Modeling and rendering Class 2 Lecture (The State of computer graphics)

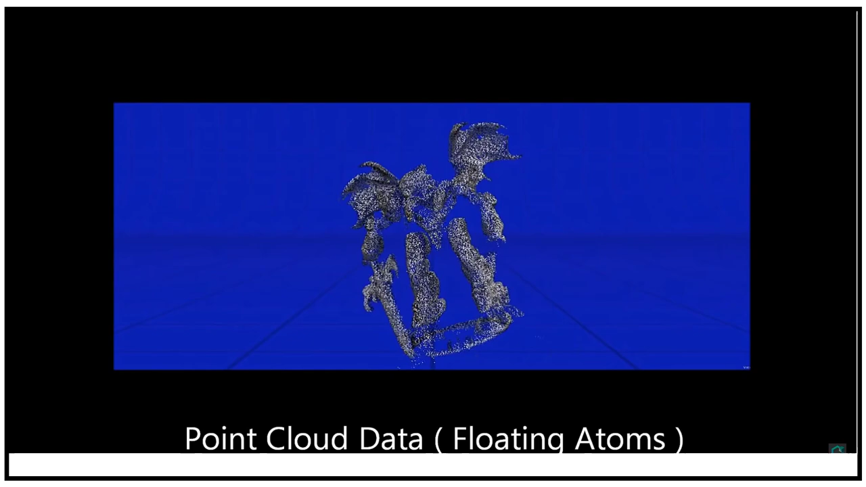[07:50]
The problem is this particular system uses up a lot of processing power, so the more objects you have on the screen, the slower your computer will run.